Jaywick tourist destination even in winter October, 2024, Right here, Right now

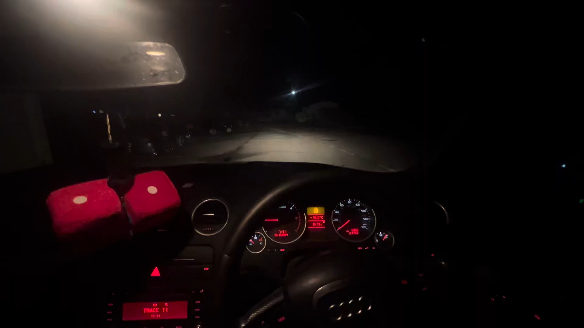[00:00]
good evening everybody yes it's around the 25th of October 2024
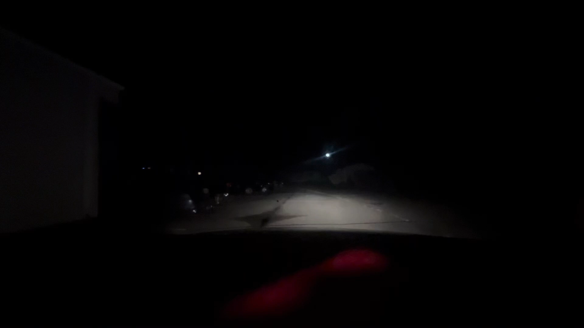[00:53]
guys we are going to go through the campsites great vision here we go oh I love these campsites we had so much fun here I met so many great people here I met Joanne and Kelly and Diane Brixie and Claire
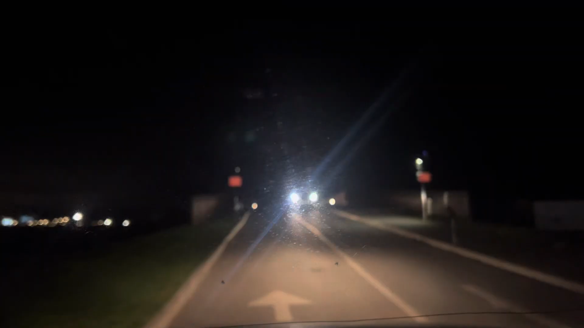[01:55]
wow to think that we've got a bridge in Jaywick across one million pounds and
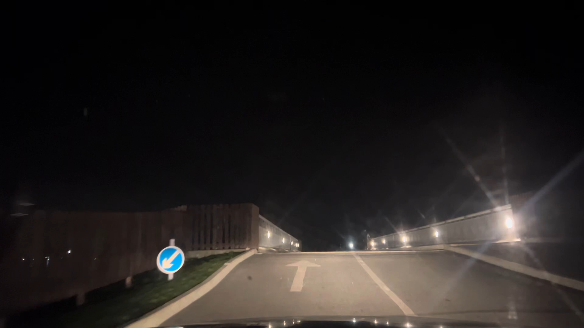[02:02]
here it is guys look at that and shine on everybody we love our one million pound bridge there's
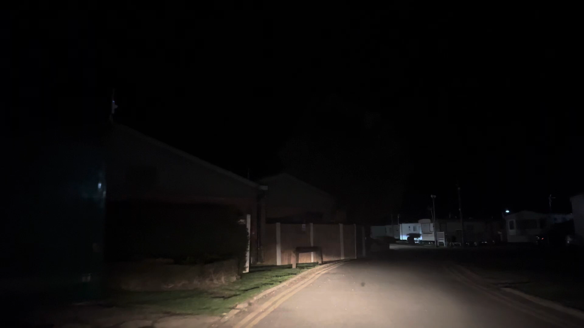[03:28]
washrooms the toilets the double telephones all used to be on the left we've now got barriers and gates they light up like loot like Star Wars lightsabers and yeah we're gonna go to them right now